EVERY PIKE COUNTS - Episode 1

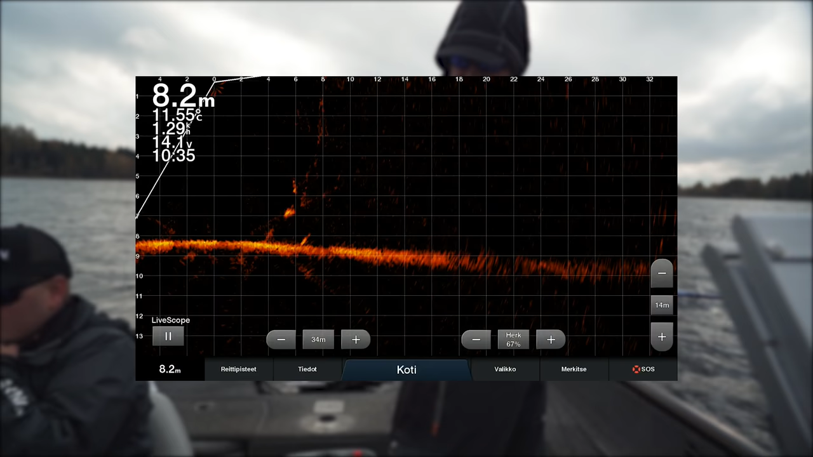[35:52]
On screen: depth 8.2 m, water 11.55°C
On tärkeää saada viehe nopeasti hauen silmien eteen ja tikkainen kelaakin pyrstöpuolelta viehe hauen pään eteen Hauki havaitsee viehe Mutta mitään iskurefleksiä ei tule Hetken vielä pompotusta ja väristämistä Mutta silloin kun hauki ei ole syönnillään ei auta kuin kelata viehe ylös ja lähteä etsimään seuraavaa targettia